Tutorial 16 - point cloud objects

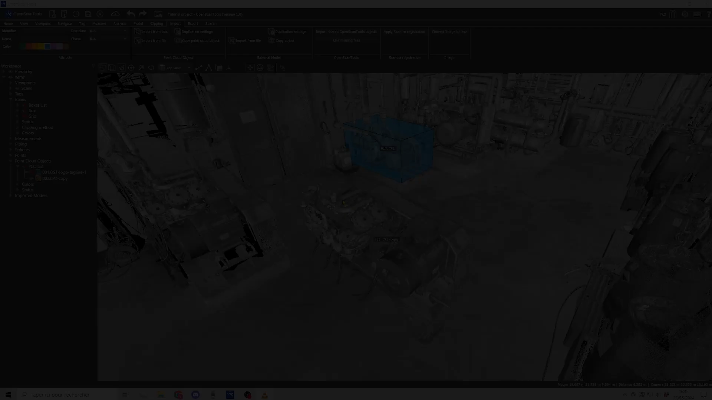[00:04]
Point cloud objects are portions of point clouds that can be manipulated, duplicated and exported.
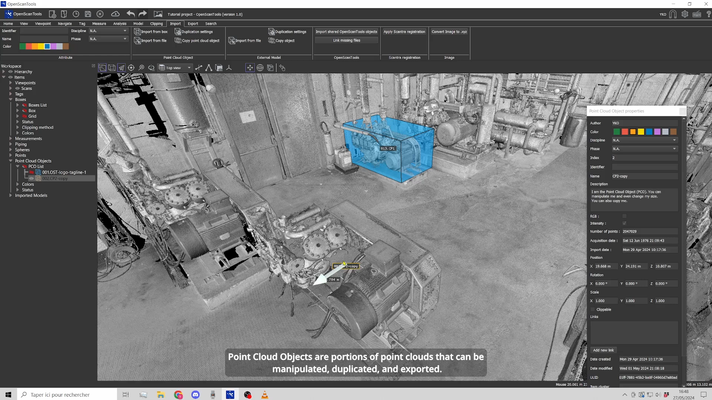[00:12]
This function is very practical for quickly simulating an equipment transfer. OpenScanTools makes it easy to create these elements.
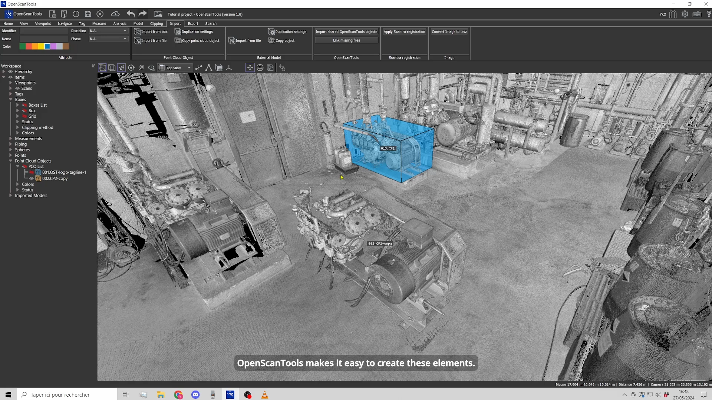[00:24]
There are two methods, creation from a clipping box and importing a point cloud. To import, simply import a point cloud and specify the method for placing it. With the boxes, you must first create a clipping box on the desired area. Don't forget to check out the tutorial on clipping boxes to learn how to manage them.
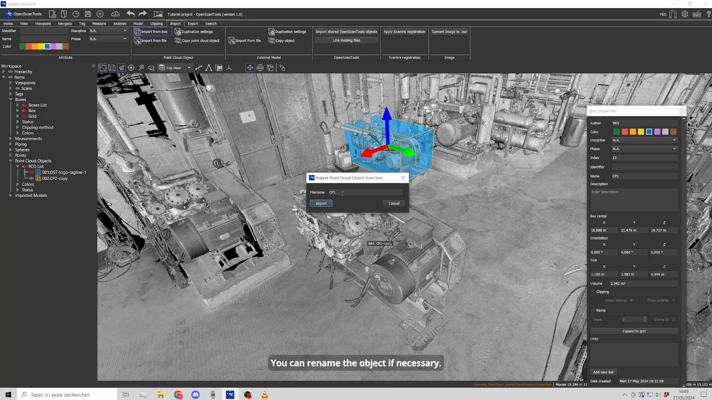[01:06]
In the import tab, we will choose the creation of the point cloud object from a box. The box must first be selected before launching the function. You can rename the object if necessary. After validation, the point cloud object is available and can be manipulated.
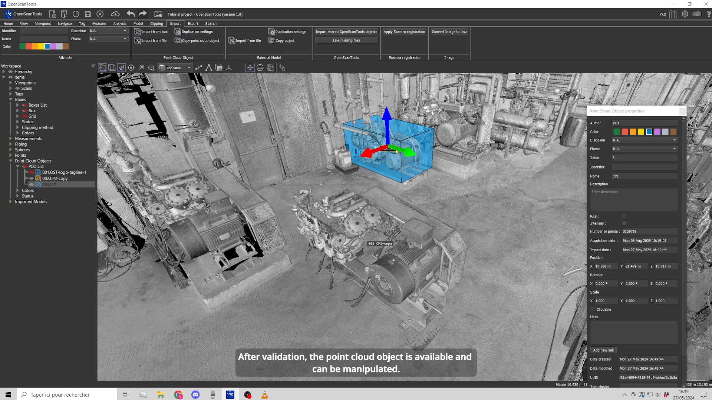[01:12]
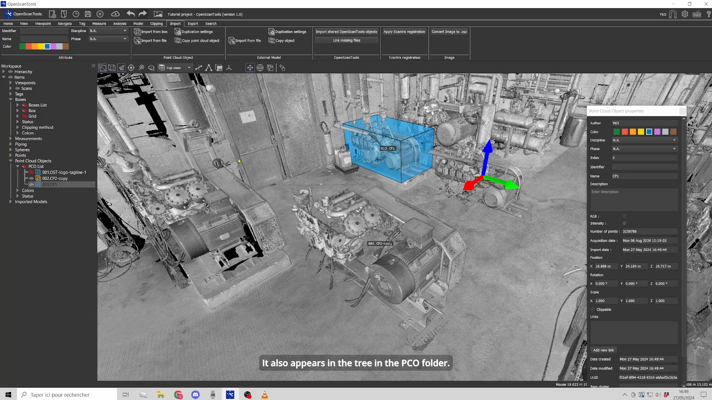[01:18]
It also appears in the tree structure in the PCO folder.
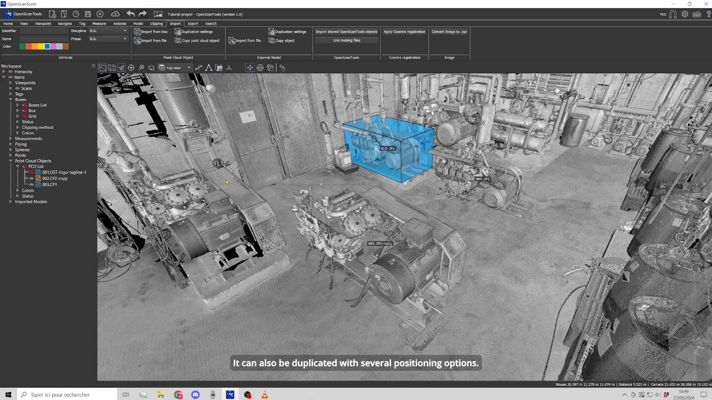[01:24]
It can also be duplicated with several positioning options.
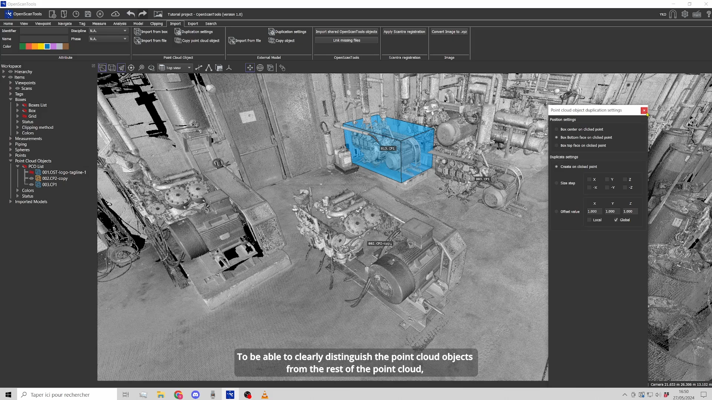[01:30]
To be able to clearly distinguish the point cloud objects from the rest of the point cloud, select the colored mode.
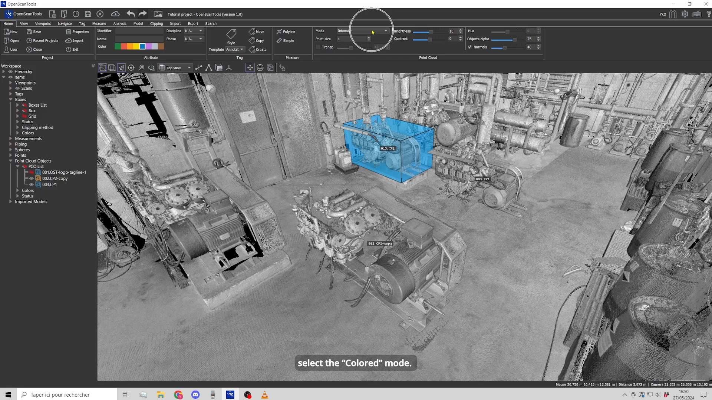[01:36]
They will take on the color given in their properties. We will see in another tutorial how to precisely place point cloud objects as well as models.
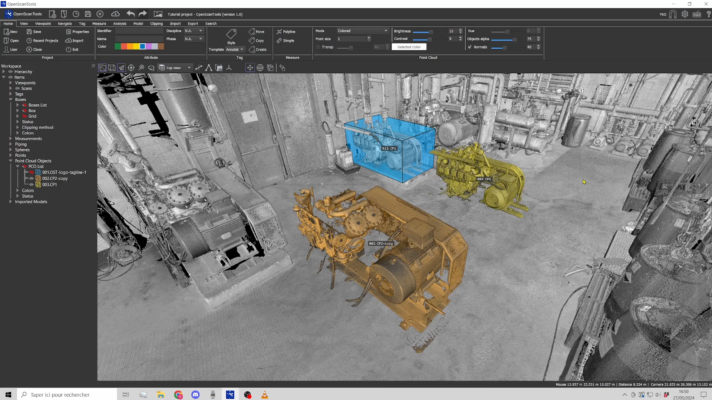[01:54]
You can also export point cloud objects with several options. To be able to record the options.